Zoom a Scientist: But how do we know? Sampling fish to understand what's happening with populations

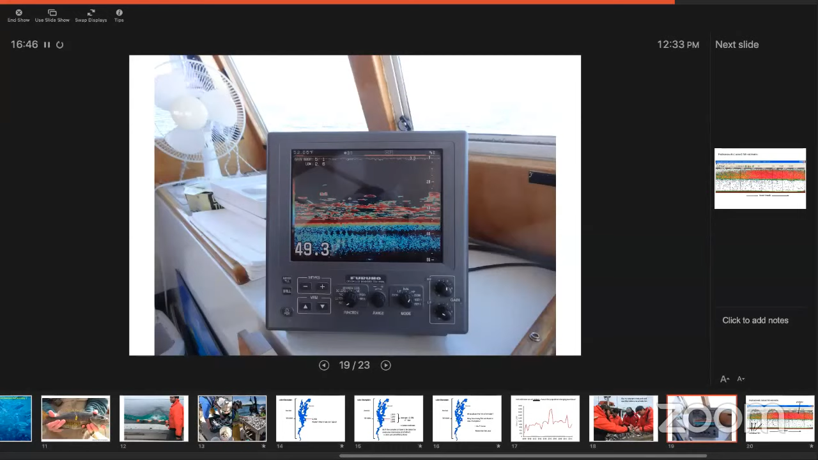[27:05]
Why would I put a net out there and go kill a bunch of fish and make a lot of hard work for my crew about on the back deck, counting them when we could do it much more technologically? And so, over the last 30 or 40 years, we've refined sonar, the kind of fish finder that anglers use that say, oh wow, there's fish on the bottom, and made it much more accurate. And this is what we call hydroacoustics. Hydroacoustics is glorified sonar.
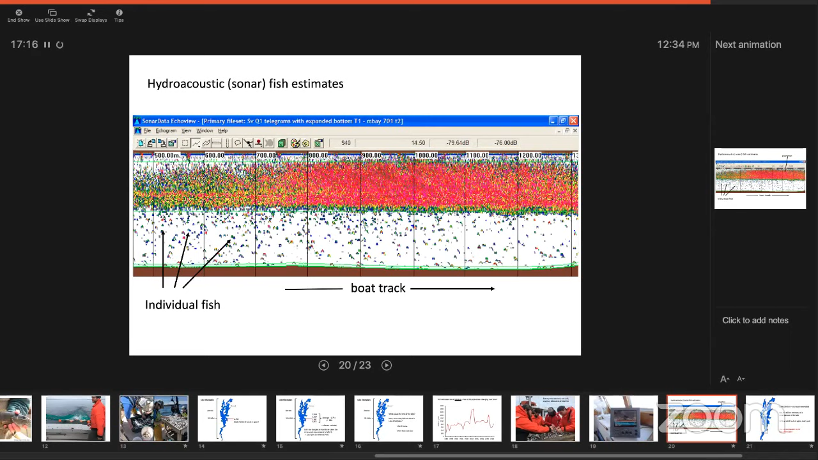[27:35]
Each one of those dots now is a fish, and all that blur up above is plankton, a little tiny echoes that are very, very dense at the top of the lake where the photosynthesis occurring and there's lots of zooplankton.